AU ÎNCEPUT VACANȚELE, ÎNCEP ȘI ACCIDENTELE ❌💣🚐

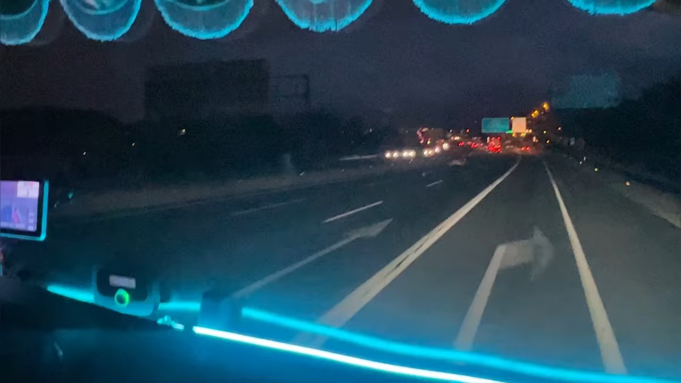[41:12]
Hai să vedem unde e Amazonul ăsta, cu o singură dată a mai fost. Acum ar fi ceva să nu-l găsim, nu?
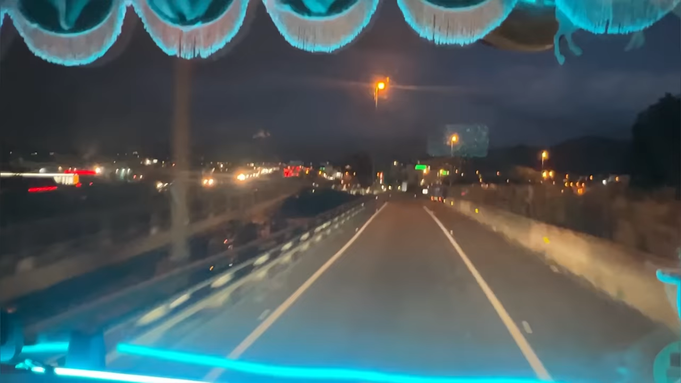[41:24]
Ah, cred că știu, atunci când nu știam pe unde se intră și eram la limită. Exact. Exact, ăla e. Da. Știu. Ce aici în dreapta, da? Da, du-te după GPS, că te duce bine, cred. E poliția aici, văd că? Da, și ce, că și noi avem lumini albastre, nu doar ei. Cum ar fi să ne oprească pentru lumini? Dar am noastră nu sunt albastre, că sunt turcoaz.
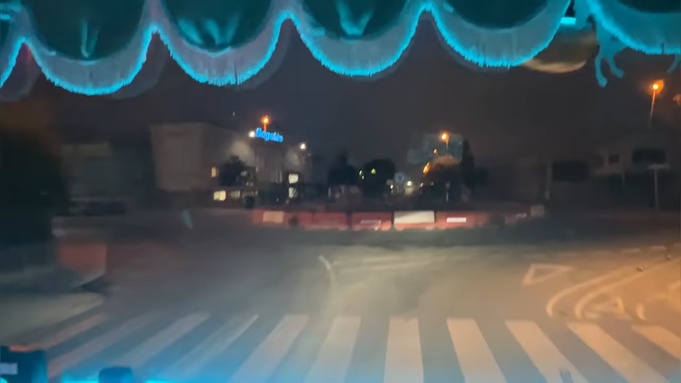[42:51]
Aici la dreapta zice că, uite ce sens, improvizat. Ai, da, și GPS ne duce stânga, dar noi trebuie să mergem în față aici, pentru că nu poți să interzis.
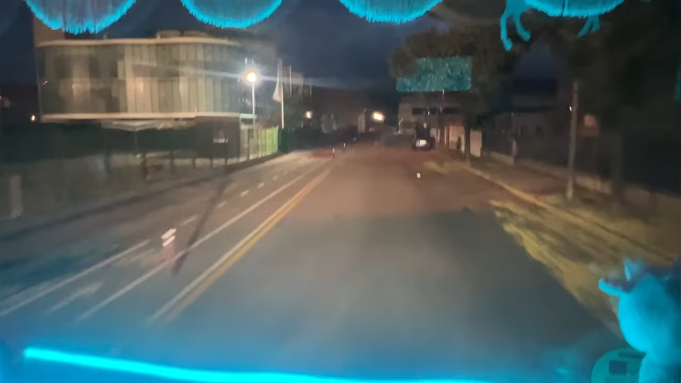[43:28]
Ce vede, dar nu știm ce. Aici la stânga. Așa, aici accidează.
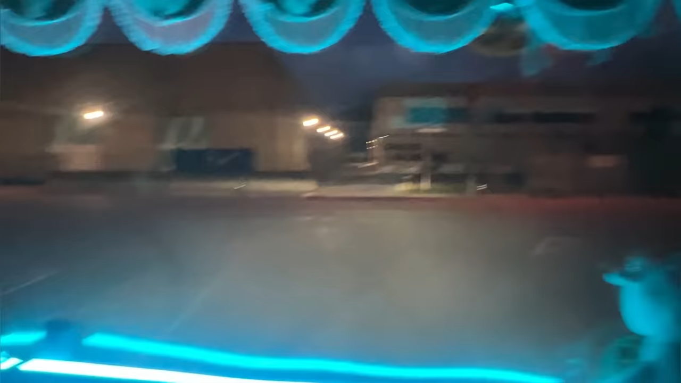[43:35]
Liber acolo. Liber dreapta, liber. Am pus tâlpi. Pe drum să nu te poți parca.
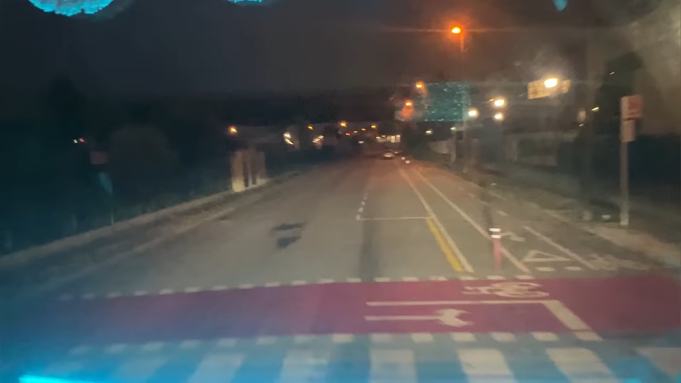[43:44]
Aha, exact. N-ai voie să parchezi. Încet, că aici sărim. Uite ce mare e resaltul ăsta.